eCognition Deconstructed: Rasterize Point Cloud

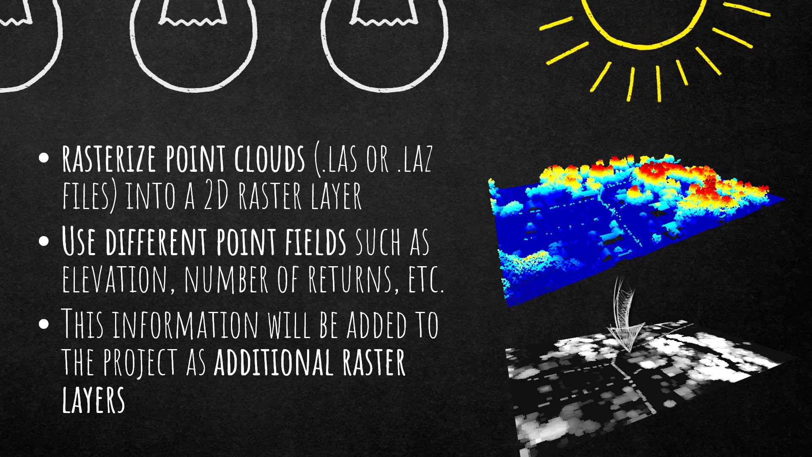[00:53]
fields such as elevation number of returns so every information that is stored in the point cloud can be used for rasterization and what this algorithm does it will add an additional raster layer to your project alright so here's the project you see with a point cloud here and I'm displaying the height
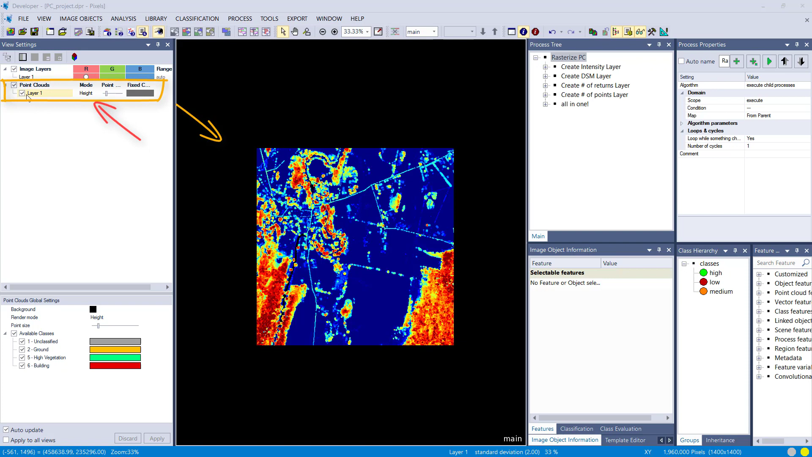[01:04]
actually so red means high blue low low value you can change the mode here display different features
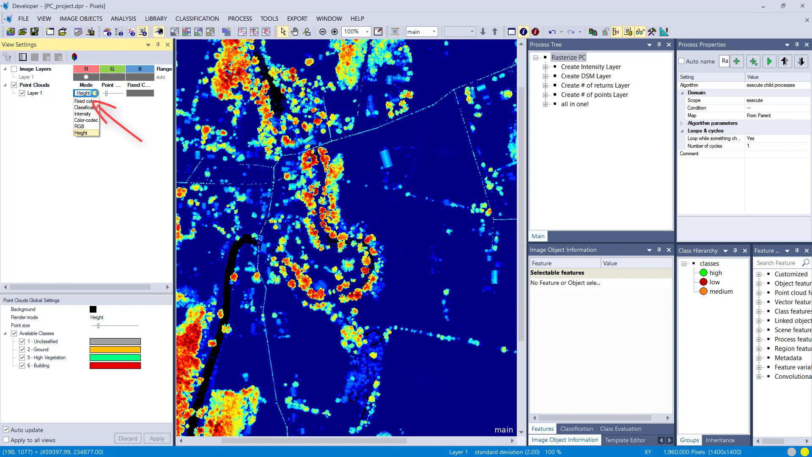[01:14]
of the point cloud if your point cloud for example is classified like this one you can display the classification
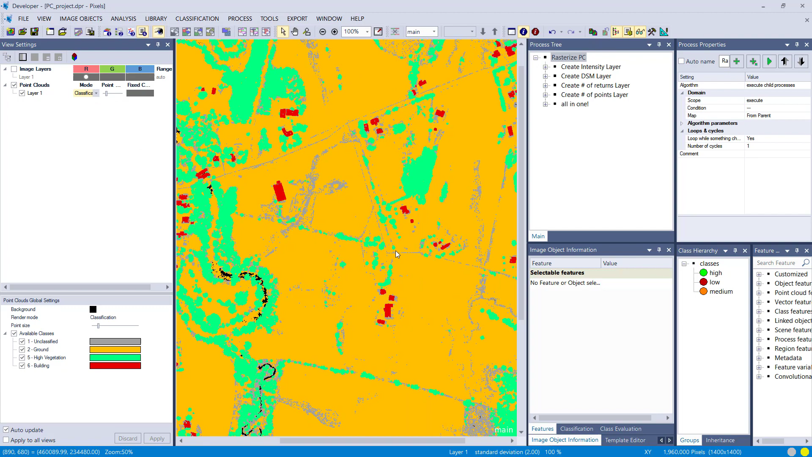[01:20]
if you have RGB information I think mine doesn't have RGB so it's black
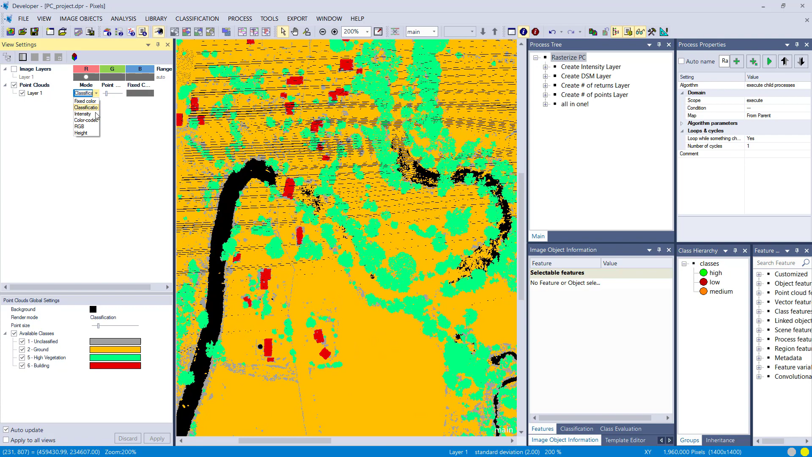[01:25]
and white or intensity so you can display different modes let's go for height again you also can change the point
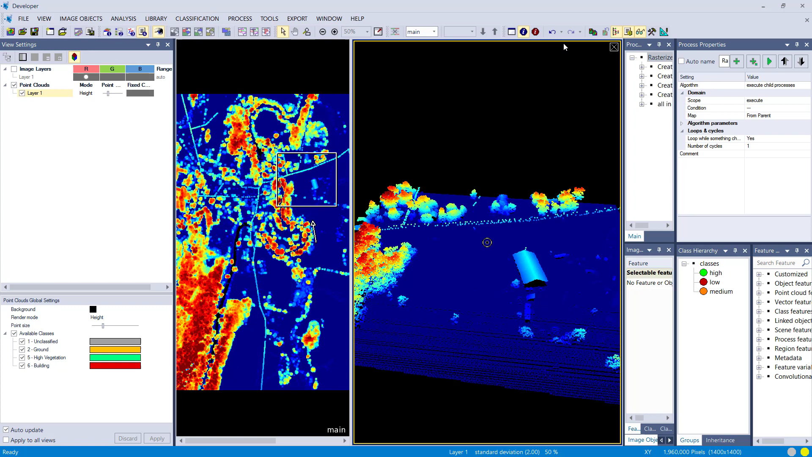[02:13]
maybe down here a bigger one so it's always fun to look at the point cloud in 3d
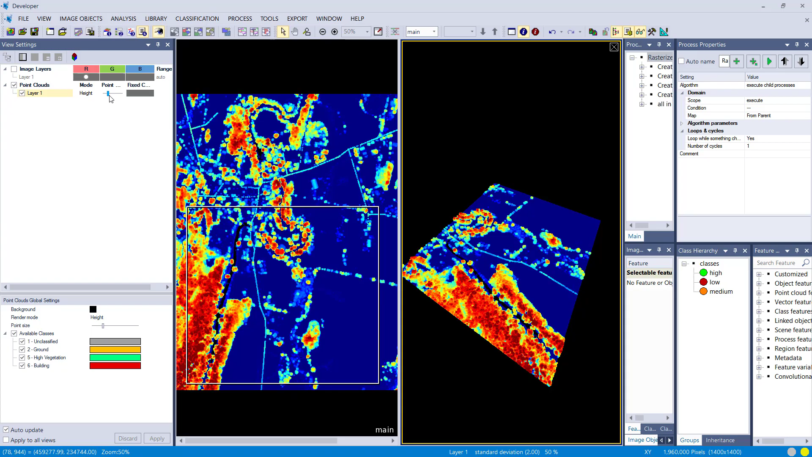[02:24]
and check if everything is looking good but we want to create
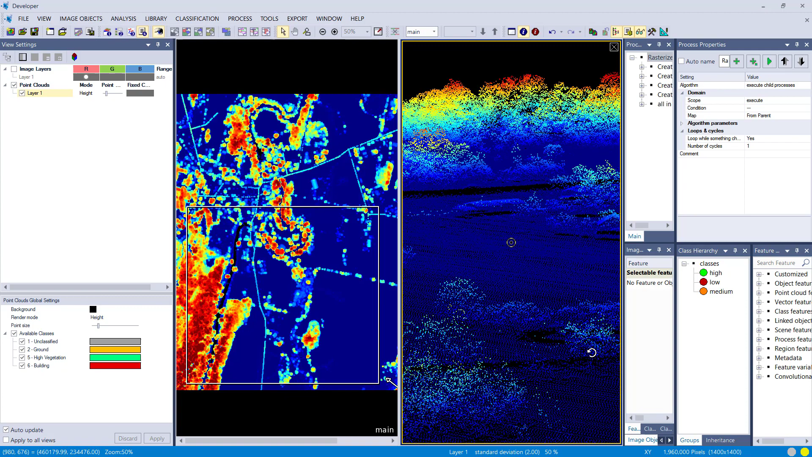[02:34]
raster based derivatives based on the point cloud by default when you load a point
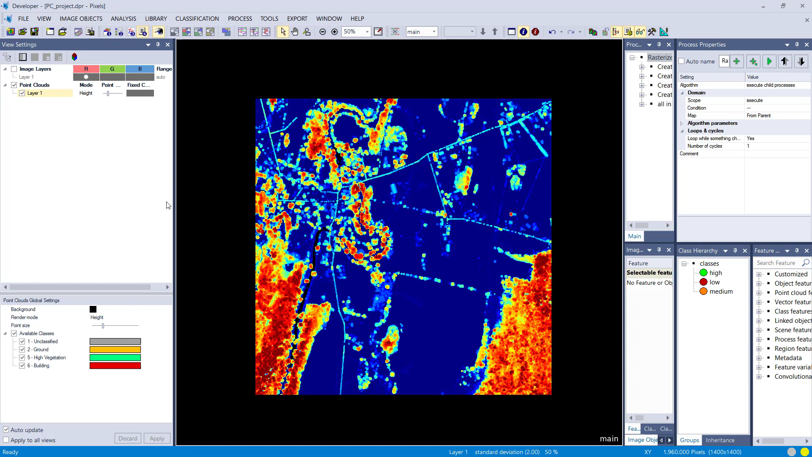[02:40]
cloud it's gonna do a rasterization based on the intensity that's actually this layer that you see here that's done by default but you can create your
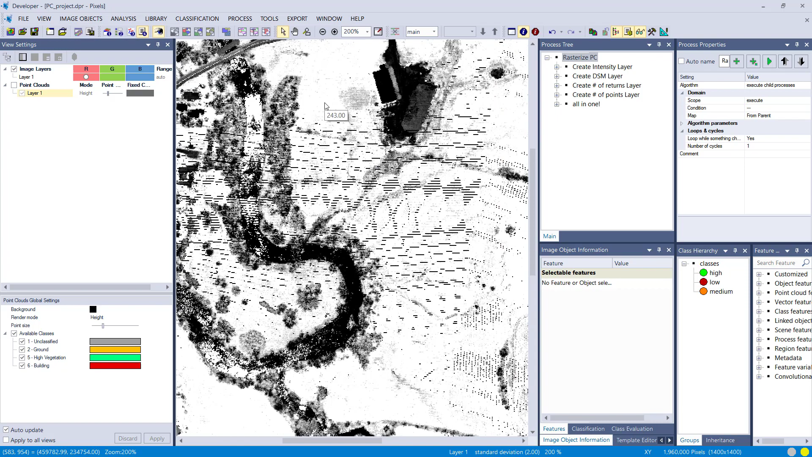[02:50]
own rasters yourself let's for example zoom in here so this rasterization of the initial raster based on the point cloud is done based
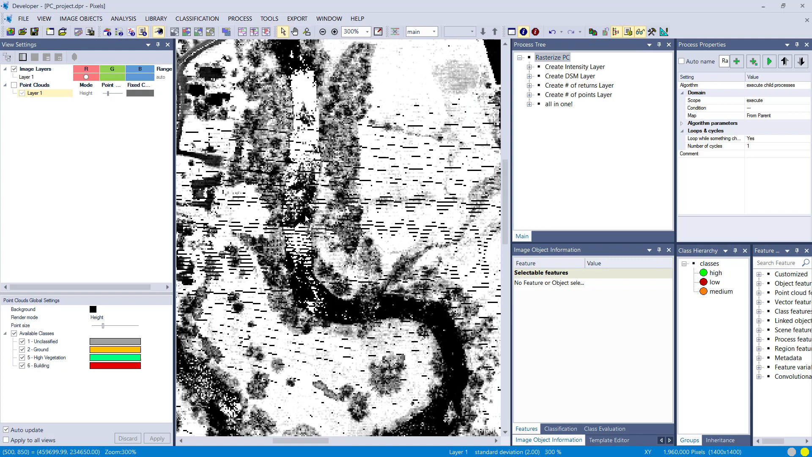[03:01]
on default settings you see a few gaps where you don't have points that's why here in the rule set
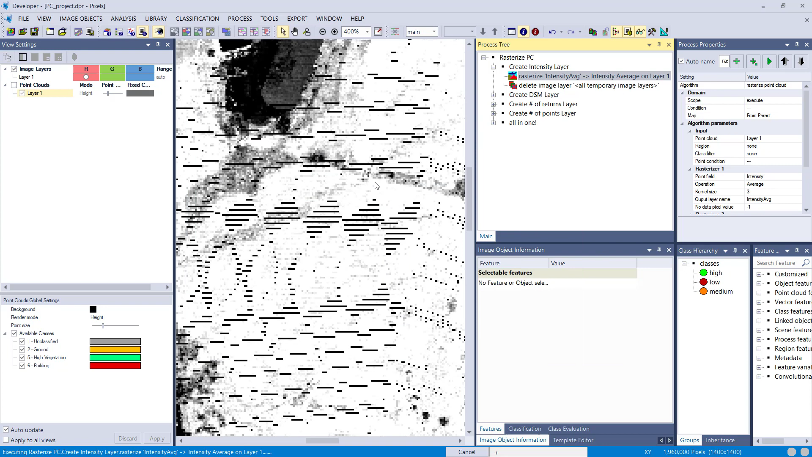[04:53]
i have a kernel size of three so let's execute this one and see
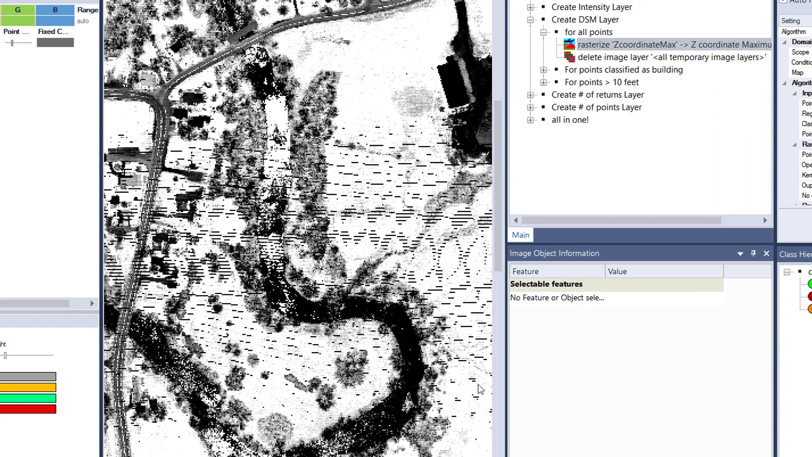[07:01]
name no data pixel whereas is minus one let's see the result here and that's an easy way to create a digital surface model based on a point cloud so if you have a point cloud you
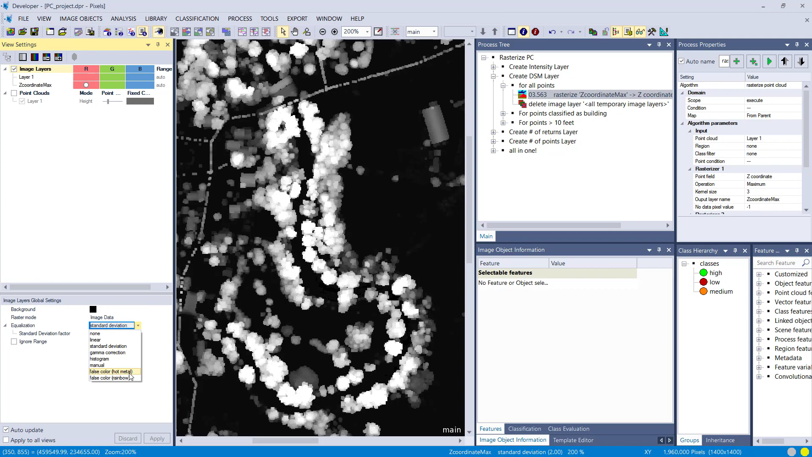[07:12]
don't need additional software to create a dsm here